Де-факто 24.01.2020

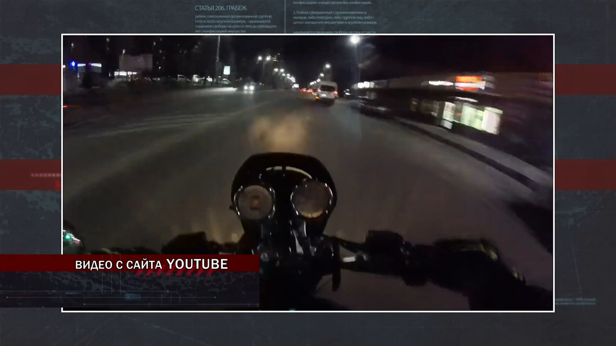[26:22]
Мужчина ехал по главной, когда двигавшийся впереди в попутном направлении легковой автомобиль неожиданно стал разворачиваться через сплошную с крайней правой полосы.